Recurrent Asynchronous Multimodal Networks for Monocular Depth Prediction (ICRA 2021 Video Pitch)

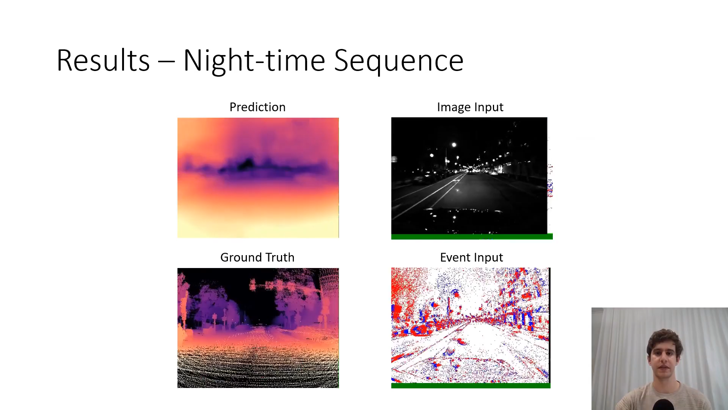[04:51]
we can now envision applications in challenging low-light scenarios such as driving at night. In conclusion, we present RamNet that generalizes standard recurrent neural network architectures to handle asynchronous and irregular inputs from multiple sensors.